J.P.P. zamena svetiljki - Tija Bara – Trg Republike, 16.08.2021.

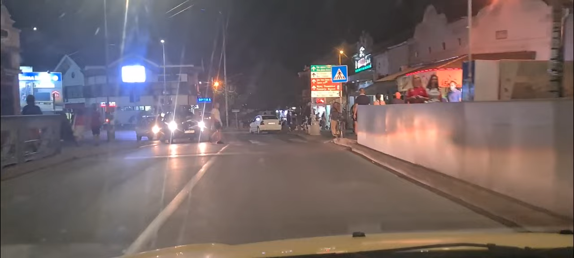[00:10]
Ovo je mrak, ova kamera reaguje odmah čim malo ima svetla, evo ovde je katastrofa, ovo desno nema ništa, samo s leve strane. Ovde je katastrofa, evo pogledajte ovo, mrak, ovo je sve u mraku,
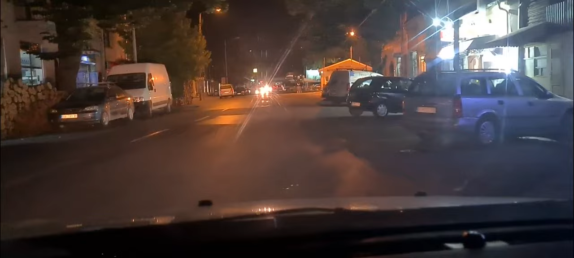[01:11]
Evo, evo, jesti tu je mrak, pravo je ovaj čovjek, ova radi.